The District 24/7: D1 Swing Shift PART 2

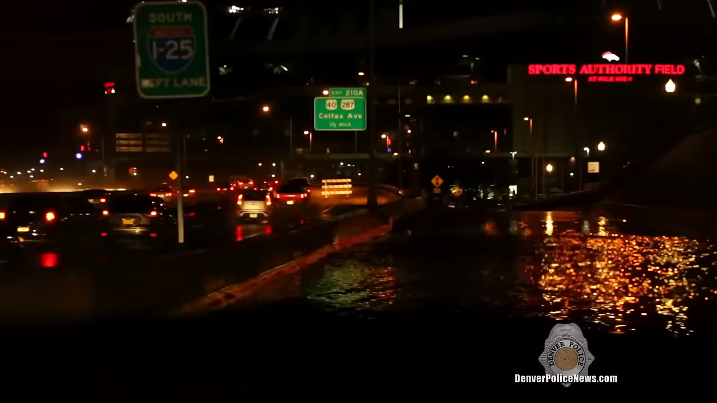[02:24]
No way. We found the lake that's on the highway. It could be anywhere from a foot to two feet.